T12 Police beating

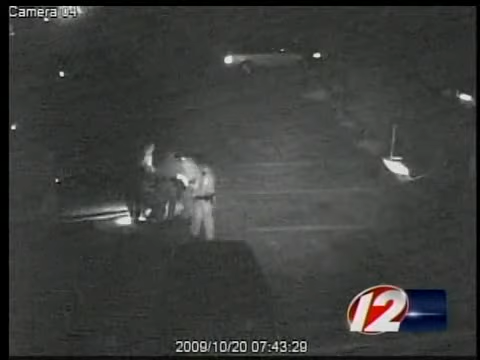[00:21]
The Target 12 investigators have obtained this surveillance tape showing an officer kicking Mandoka. He is facing assault charges in connection with the incident. The officer, Detective Robert DiCarlo, is still working pending the department's investigation.